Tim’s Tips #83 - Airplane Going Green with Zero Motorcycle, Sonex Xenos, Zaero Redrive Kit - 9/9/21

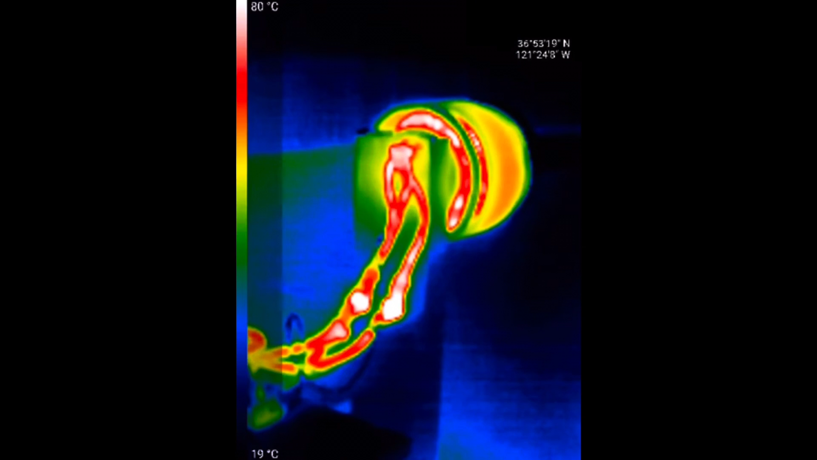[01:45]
On screen: scale top 80°C, scale bottom 19°C
He also did thermal testing of it which is very important because if it gets too hot while in flight you have to throttle back.